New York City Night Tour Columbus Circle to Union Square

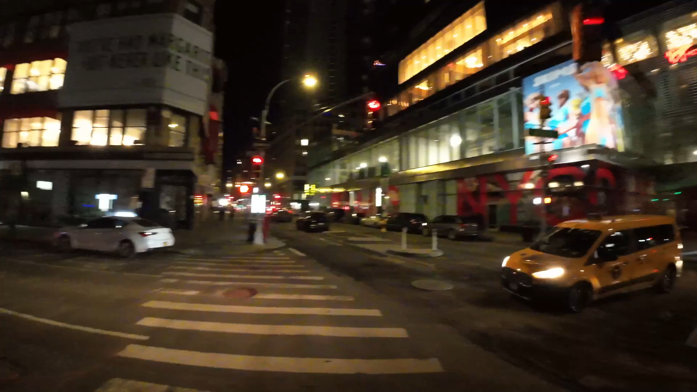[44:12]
I have no clue. Yeah. It's pretty dark down here. But you still got traffic. Still got traffic.